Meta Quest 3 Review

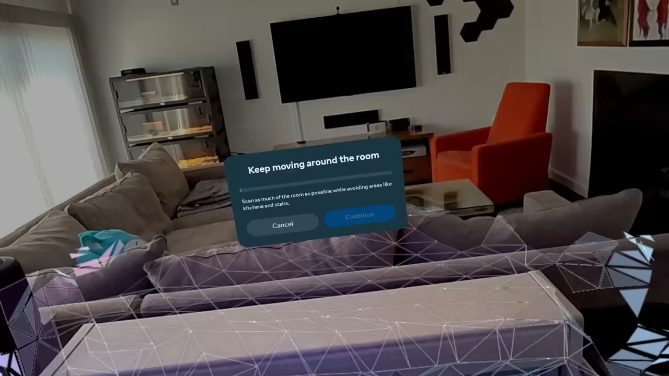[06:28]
From there, the Quest 3 has you set up your choice of a stationary or room scale boundary, which can be changed at any time.
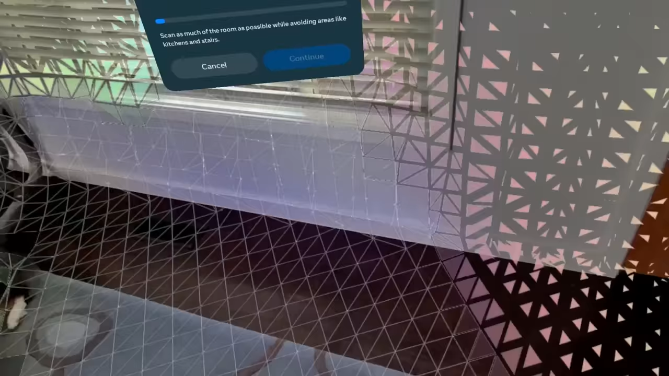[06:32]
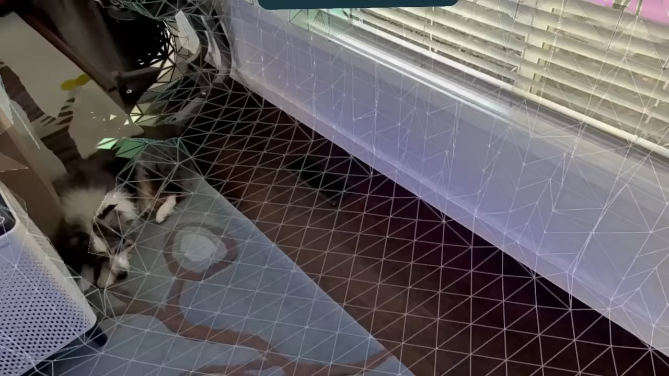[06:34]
If you choose the room scale option, the headset will automatically map out the room as you walk around.
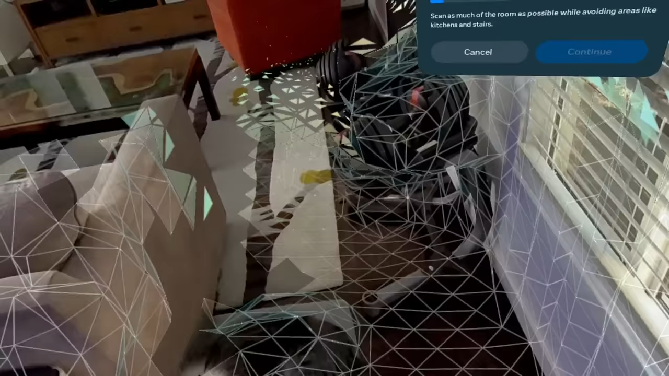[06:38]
You can watch it happen in real time as little geometric shapes scale your floor, walls, ceiling, and furniture.
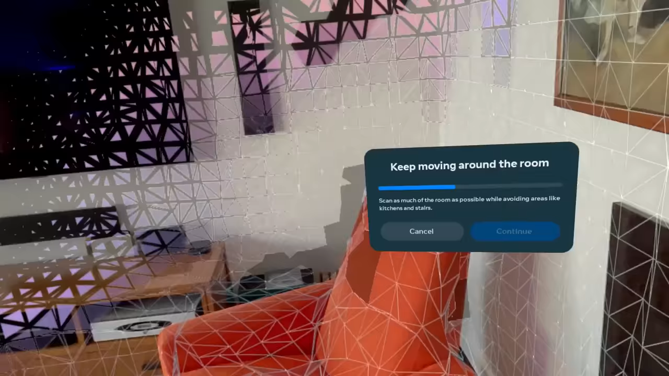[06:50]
and the headset does a good job of handling reflective and transparent surfaces like sunlit windows, glass tabletops, and even a fish tank.